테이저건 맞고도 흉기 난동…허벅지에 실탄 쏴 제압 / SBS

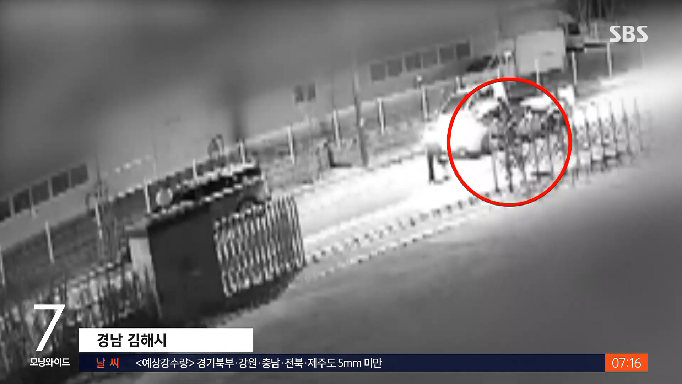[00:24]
흉기를 든 남성이 경찰의 만류에도 공장 안으로 들어갑니다. 태이저건을 쏘지만 두꺼운 외투에 철심이 튕겨나가고 환한 남성이 경찰에게 흉기를 휘두릅니다.